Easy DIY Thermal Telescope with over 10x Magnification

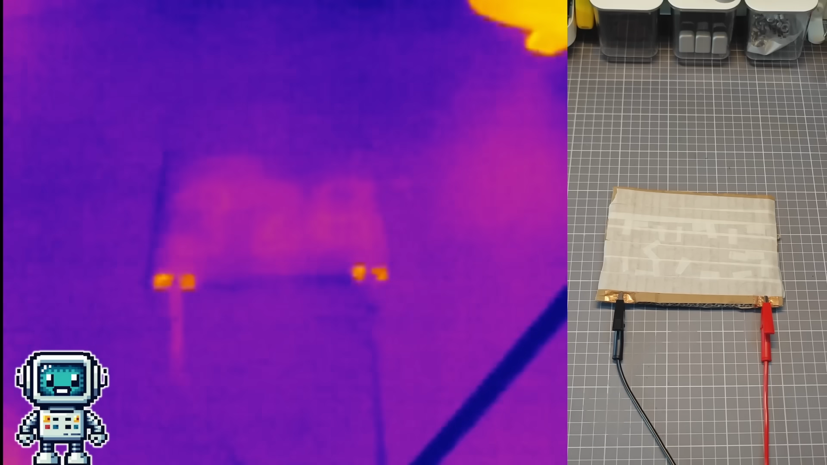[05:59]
and also created a rather nice thermal target to use as something to focus on.
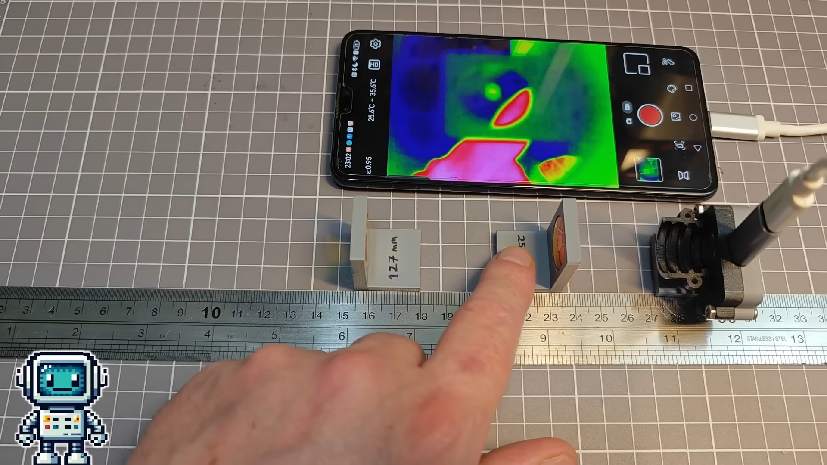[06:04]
So, now we can get the optical path set up, and we can get some rough dimensions for our 3D models.
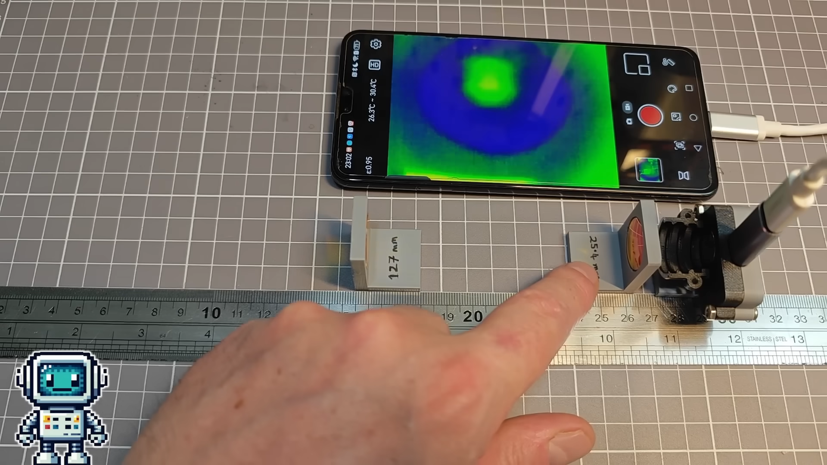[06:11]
In this experiment the thermal target is about 3 meters away from this crude optical bench.
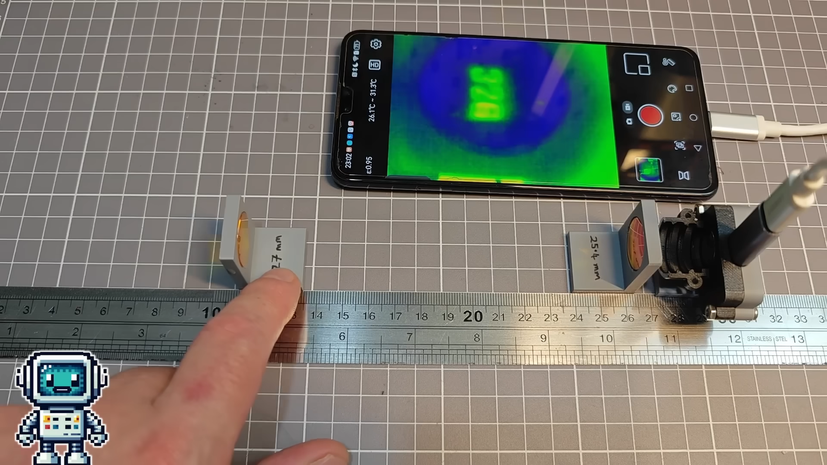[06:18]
We did this for both options of the object lens.
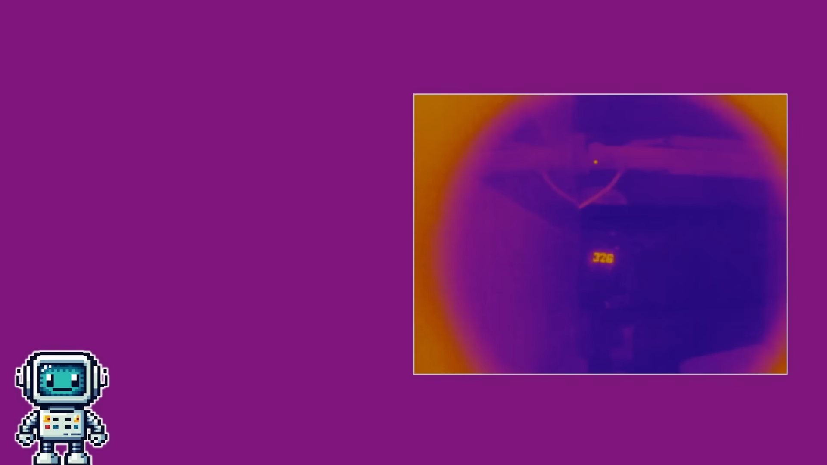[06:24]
Using the 190 mm focal length object lens, we have a magnification of about 10 times.
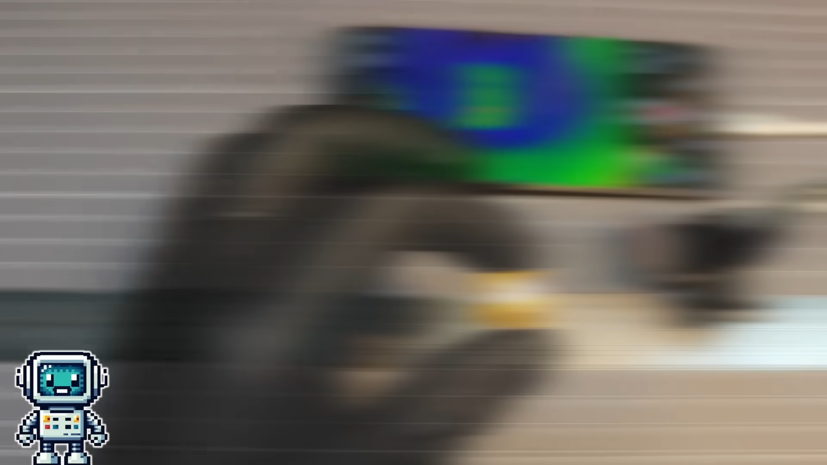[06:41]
But, we still have the other two lenses from our microscope project.
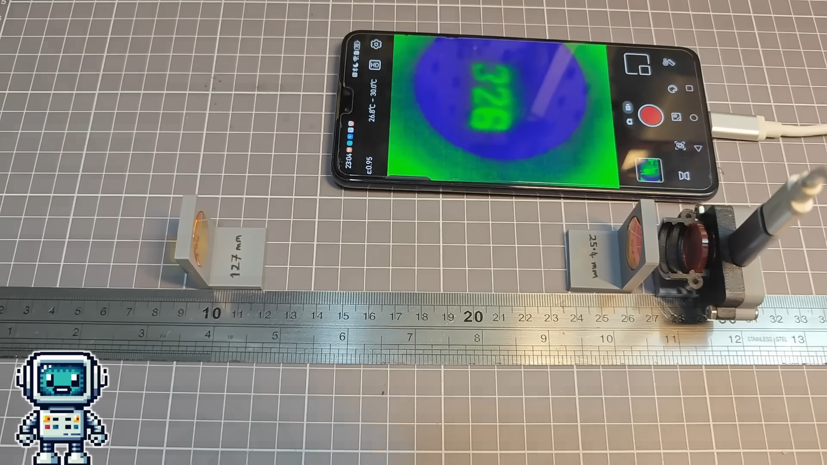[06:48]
Adding these back into the existing microscope housing, we were able to slightly improve the field of view. It isn't perfect, and it comes at the cost of overall sensitivity.
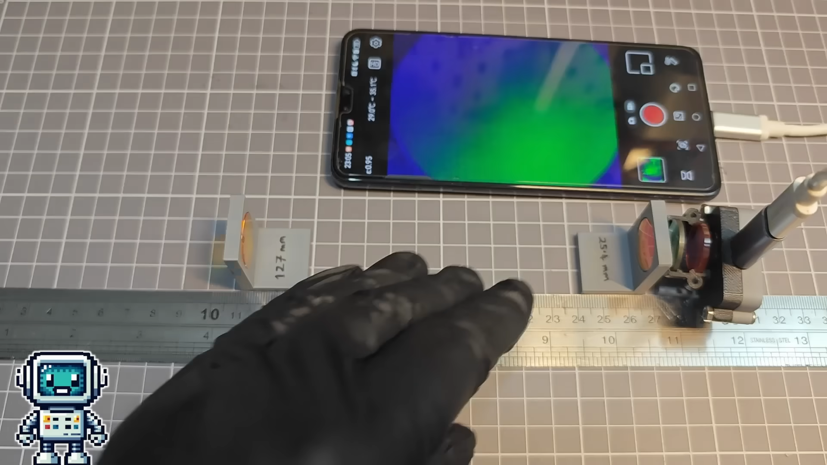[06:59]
You see, each of these lenses, will attenuate some of the thermal infrared light. Right, let's get on and turn this concept into a thermal monocular.
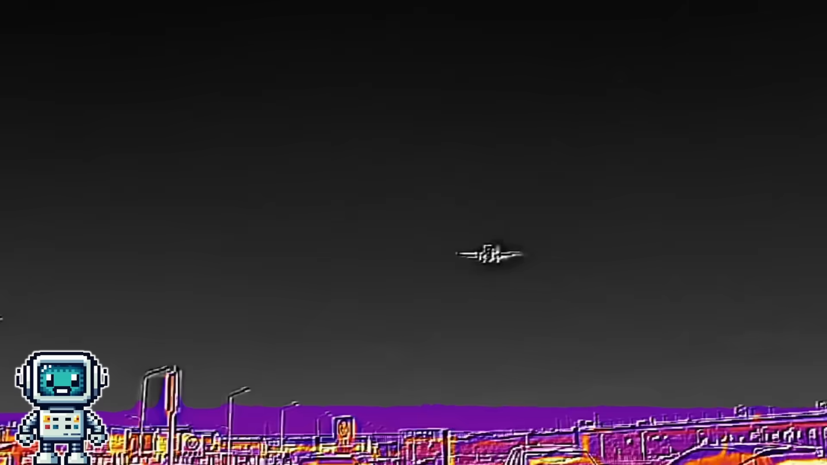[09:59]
So, we spent a day of travel, and trouble placating security guards, to try and get some footage of aircraft with our new thermal monocular.
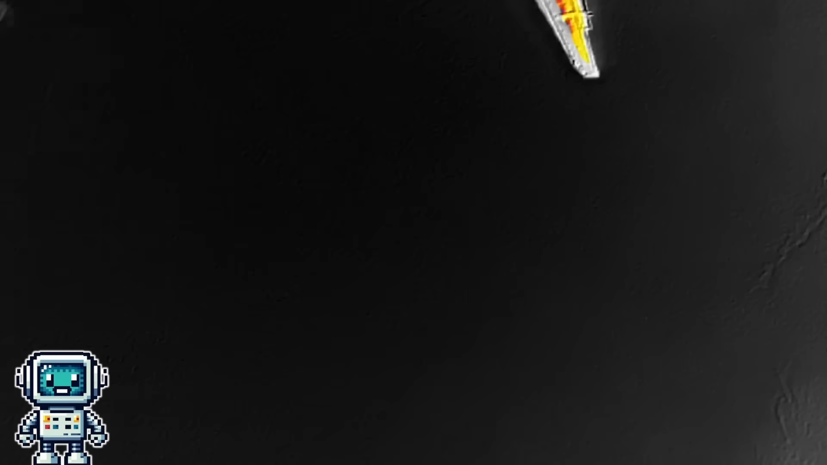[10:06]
Sadly, the best footage was captured using a smartphone that is equipped with a thermal camera.
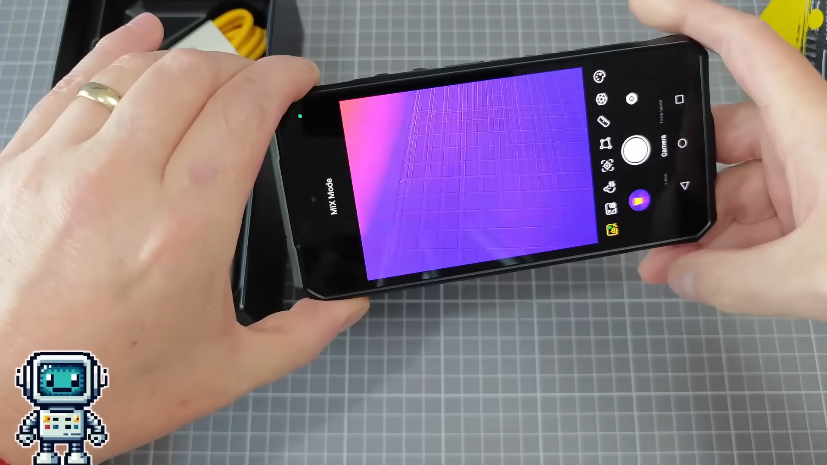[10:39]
To be fair, capturing moving objects with a high magnification telephoto lens,
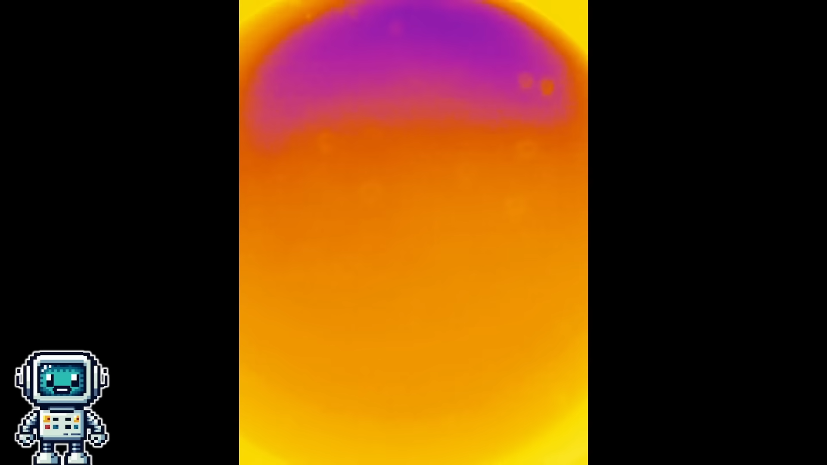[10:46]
is a challenge at the best of times,
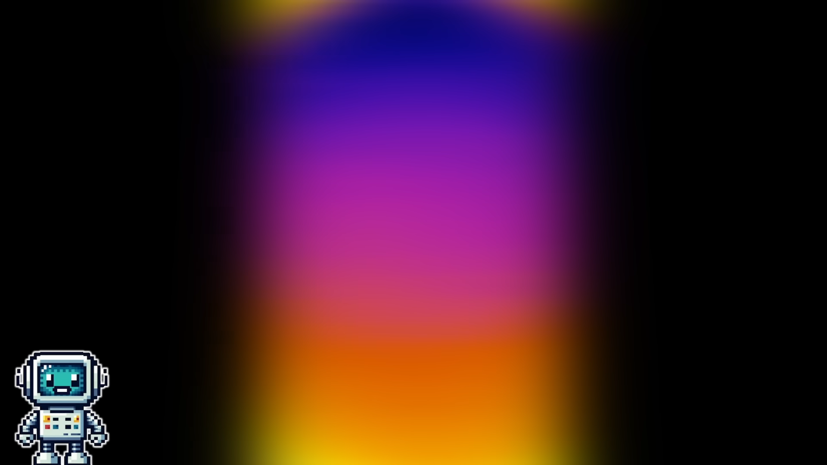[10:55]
All in all, it was a bloody frustrating day at Shenzhen airport. So I tried something else.
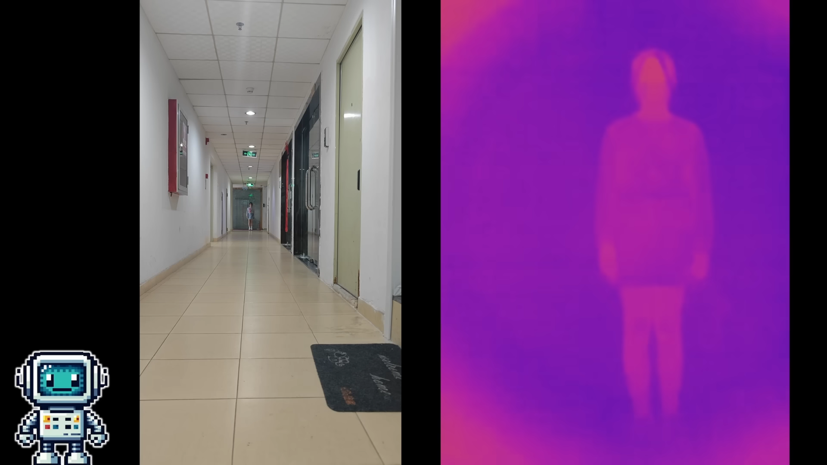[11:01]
Using child labor, I got a far better result, and it only cost me a couple of candy bars. It is clear in this footage, that the sensitivity is quite reduced,